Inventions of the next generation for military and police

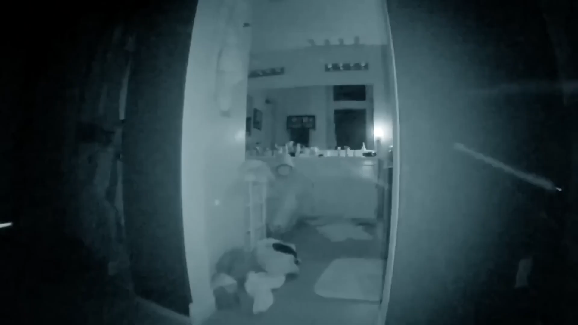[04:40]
The drone can also be quickly upgraded with features like a glass breaker and a tactical strobe light.